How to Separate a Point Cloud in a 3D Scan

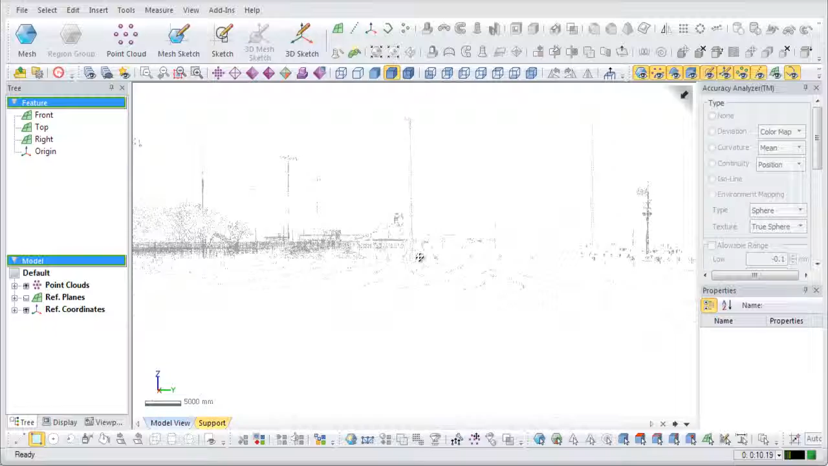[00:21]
The Separate Point Clouds command is useful for splitting a single large point cloud into multiple point clouds to ease handling, processing, and computational requirements. This example is a point cloud scan of a park. Enter the Point Cloud mode and select the Separate Point Cloud command.
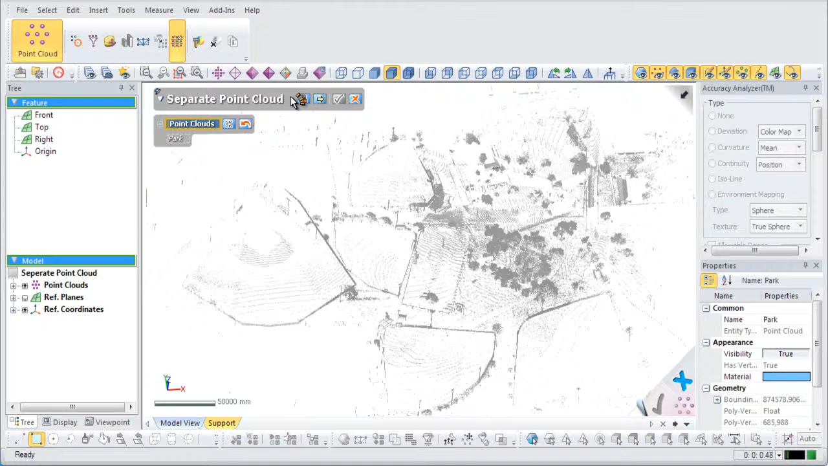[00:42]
Select the Park Point Cloud and go to the next stage. The grid method is used to separate a point cloud into many regions of equal size and shape.
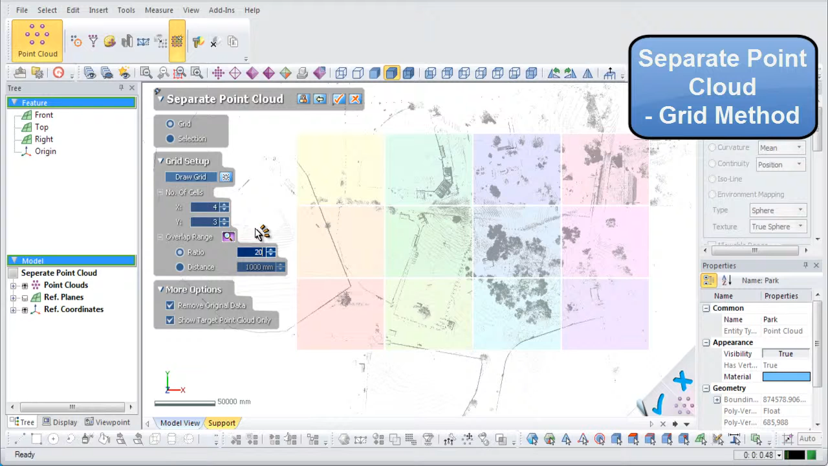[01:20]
If the value is set to 20, then 20% of each cell will overlap into a connecting cell. Once the number of cells have been defined, the cell borders can be moved by clicking and dragging them.
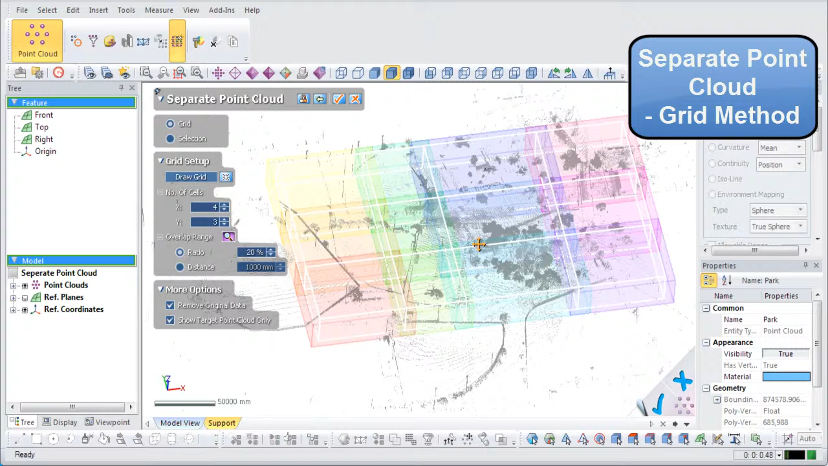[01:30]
The selection method of the Separate Point Cloud command
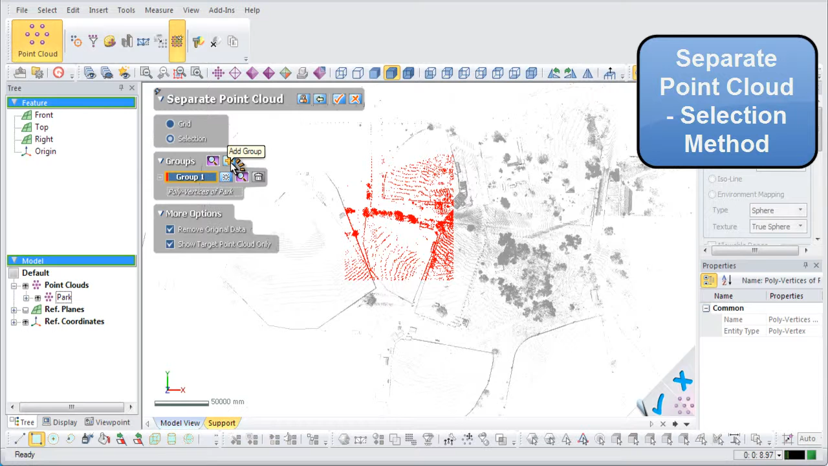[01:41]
creates rectangular sections on the point cloud and separates each section by a group number and unique color.
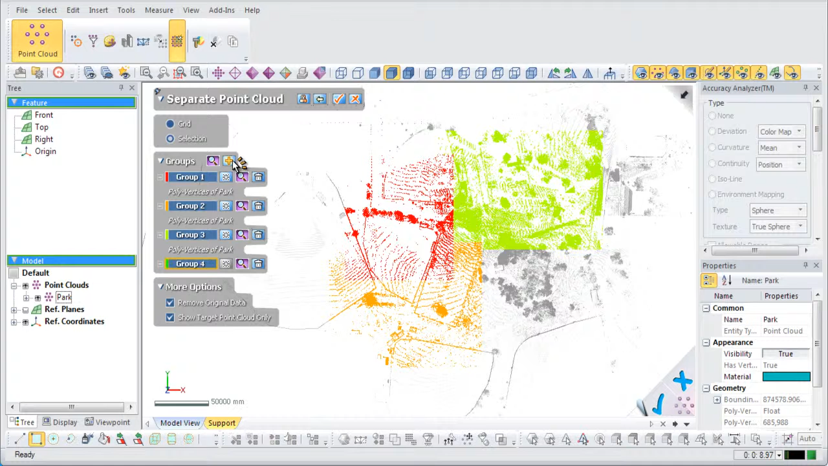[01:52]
This can be helpful for separating only certain areas of interest from a point cloud.